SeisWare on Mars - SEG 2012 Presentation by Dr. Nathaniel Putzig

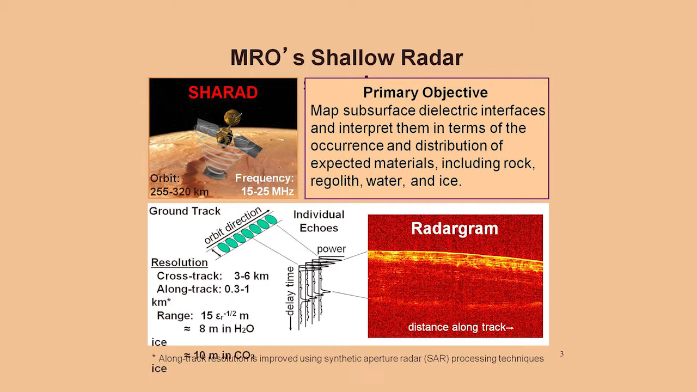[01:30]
which is transmitted in a sweep from 15 to 25 megahertz from the orbit, altitude of about 300 kilometers. We have about a 15 meter wavelength for the radio signal, and that gives us about 9 meters vertical resolution in the subsurface. And the lateral resolution is about 3 to 6 kilometers.
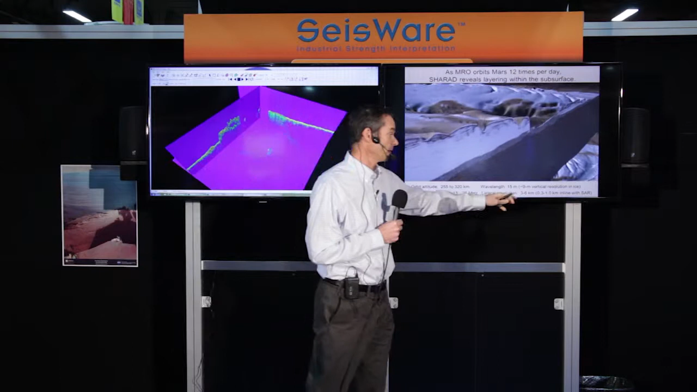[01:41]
But we can improve that with synthetic aperture processing to somewhat less than 1 kilometer resolution just in the inline direction. So here you see the stack of layers.
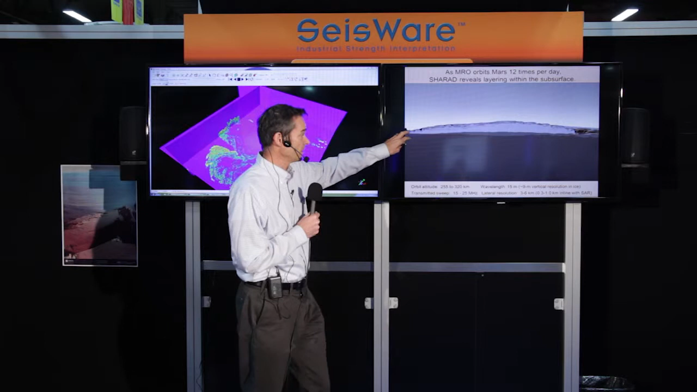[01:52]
And this is actual SHRAD radargram showing about a 2 kilometer stack of the layers and a fuzzier unit underneath it we call the basal unit.
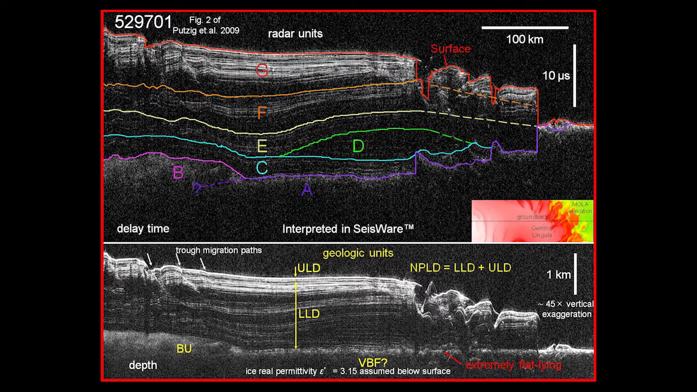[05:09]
The first view is the time delay radargram, so the scale bar here is 10 microseconds. Again, remember we're in the radio range here.